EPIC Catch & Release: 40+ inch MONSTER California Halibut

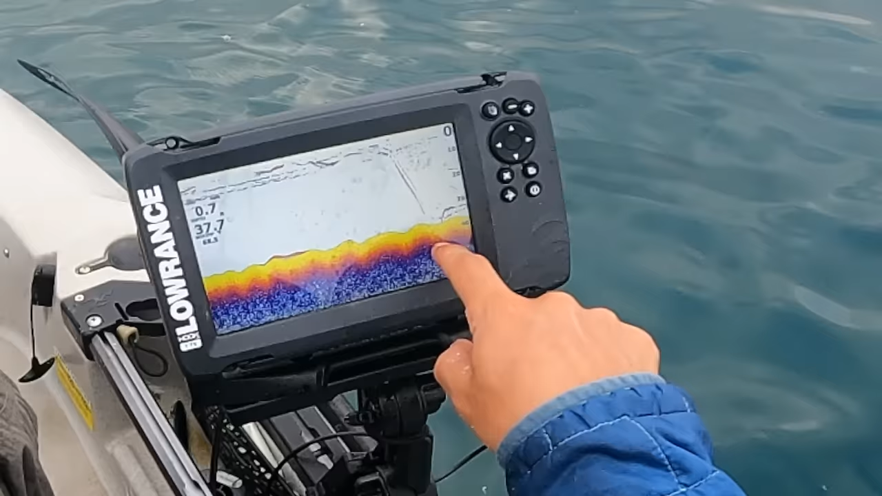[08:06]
Look, something just popped up off the bottom the second I dropped my smelt down, and it's checking him out.
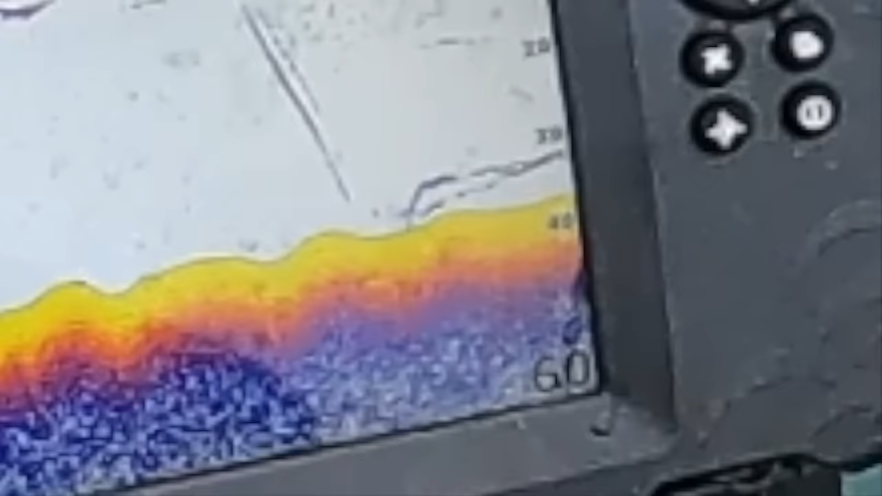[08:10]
Let's see if we get hit.
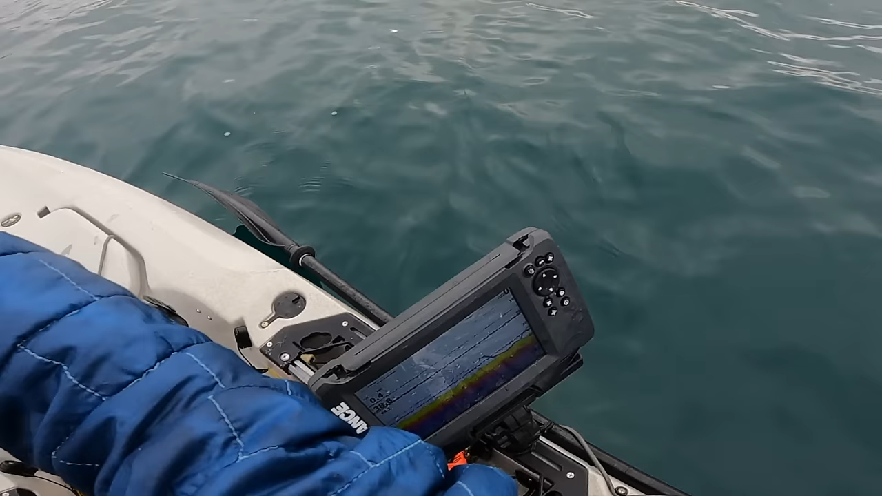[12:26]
Oh yeah, I can see it on the fish finder. Definitely got bit. Rod tip just went down, and look, this thing on the fish finder came up,
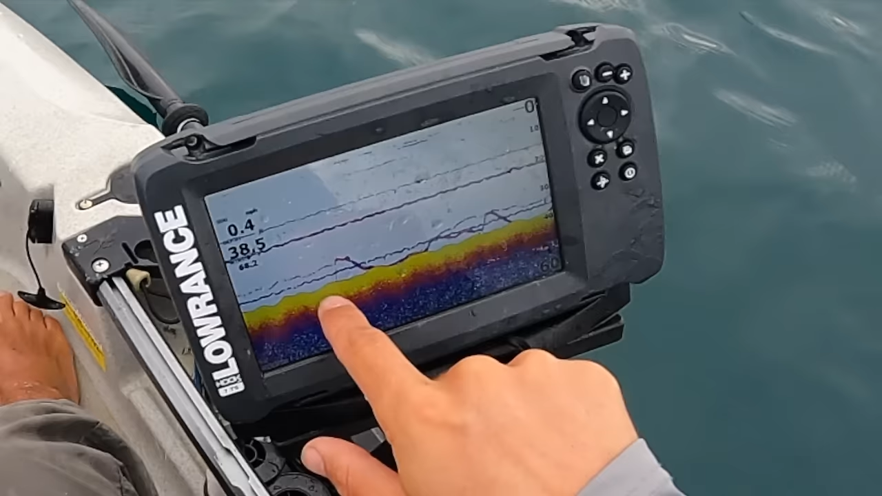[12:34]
grabbed it, and now it's, I don't know, making up his mind, I guess. But that was definitely a hit.
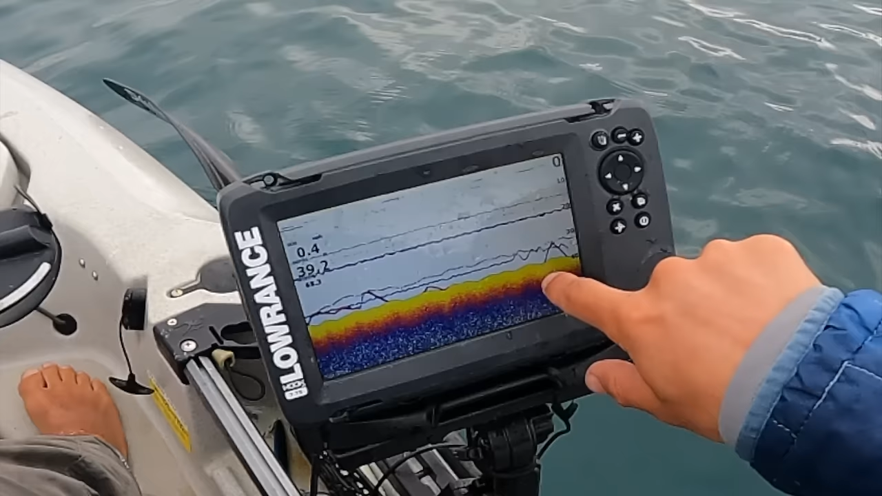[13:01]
I went up and down. Look, it's this one. This guy came up and checked him out and went back down. They do that a lot.
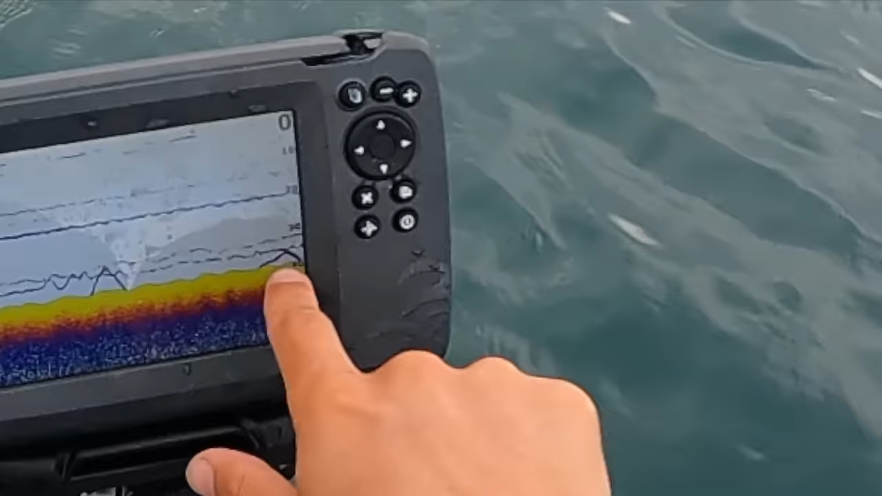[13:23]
Look, it's going for it again. Something seriously, seriously considering eating my smelt here. Let's pull this smelt up. It's gonna have bite marks on it.